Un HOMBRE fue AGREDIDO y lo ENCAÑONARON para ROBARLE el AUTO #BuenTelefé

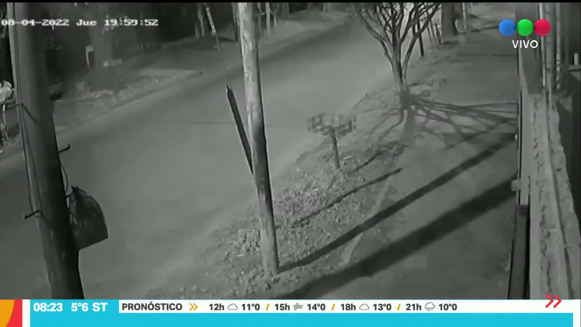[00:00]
En un video queda registrado cómo la víctima llega a su casa y es abordada de inmediato. No se ve ni imagen, pero él acaba de estacionar. Le ponen un arma en la espalda, le pegan una trompada al lado de la oreja y ahí empieza el saqueo.